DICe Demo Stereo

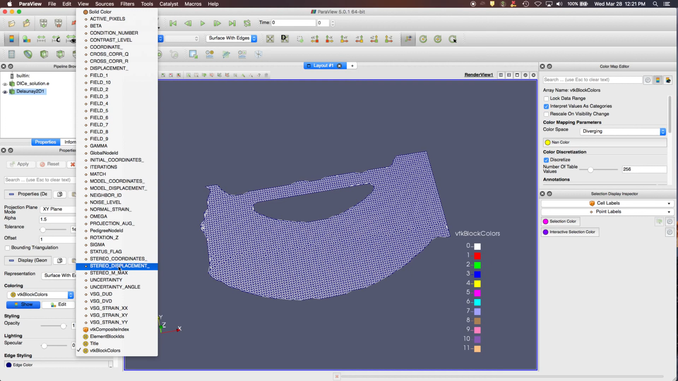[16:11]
The model displacement is the physical displacement of that point in 3D space in terms of your global coordinate system that we defined using the best fit plane. And the stereo displacement is the displacement as observed from the right camera. So if you want to know what's happening in physical space, you look at things like the model displacement and the model coordinates.
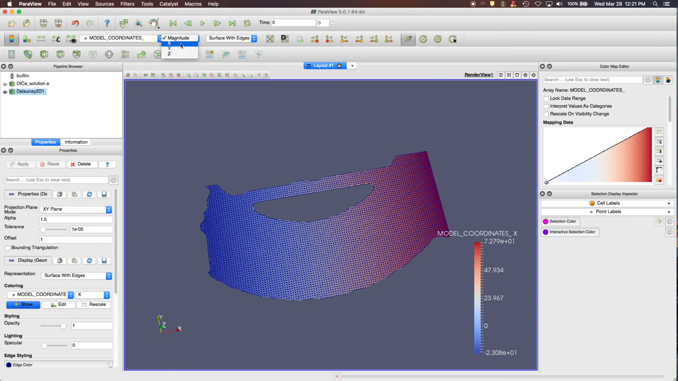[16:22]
And if we go to the x-coordinates, we can see that this point roughly where we defined that best fit plane,
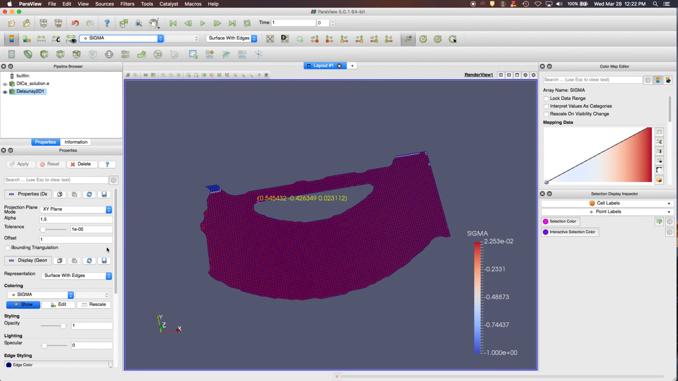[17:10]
You can adjust the color contours to match the current data range using these buttons up here to move between different steps in the analysis. But in this particular case, we only have one step. The last thing I want to mention is that if you look at the values for sigma, you can see that in the upper left-hand corner, there's some sigma values of negative one. And that means that for some reason, these particular subsets up here didn't track. Either they didn't have enough contrast, so you could go back and adjust your SSIG threshold, or these points aren't visible in both the left and the right camera. Those are just a couple of reasons why subsets fail.